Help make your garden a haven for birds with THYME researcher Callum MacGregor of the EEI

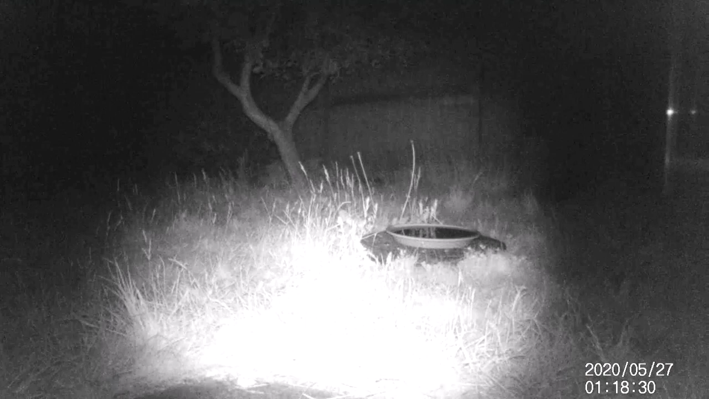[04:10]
And you never know who might show up for a drink. Even in my small suburban garden, this hedgehog has been visiting our homemade bird bath every few nights since we set it up.